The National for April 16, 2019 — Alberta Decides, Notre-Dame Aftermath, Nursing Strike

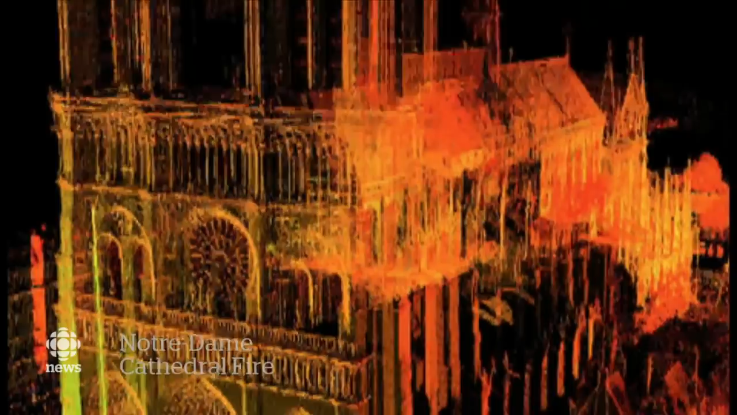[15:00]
pioneering laser imaging work that recreates all the cathedral's dimensions and surfaces, accurate to within millimeters. But right now it's the charred, first up-close looks getting attention.